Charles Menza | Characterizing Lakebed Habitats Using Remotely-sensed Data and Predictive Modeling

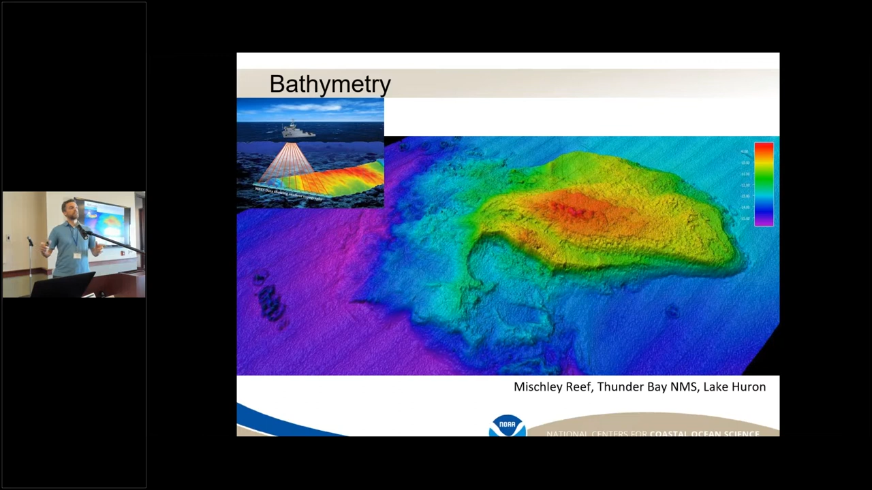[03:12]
like Nathaniel talked about earlier, indicating boulders or cobbles, but also the flat, kind of unconsolidated sediment. We can start pulling out more information if we collect ground-truthing data.
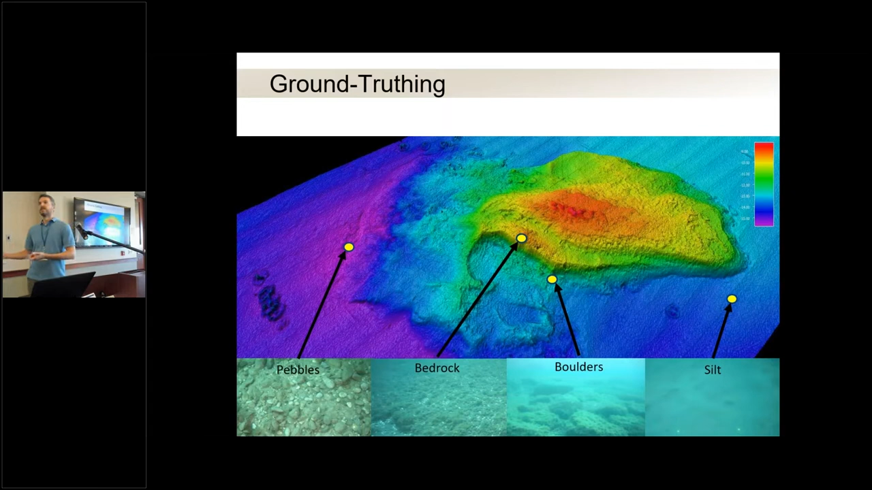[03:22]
So here, a couple of locations where we dropped a camera and interpreted those videos and pictures to identify substrate types.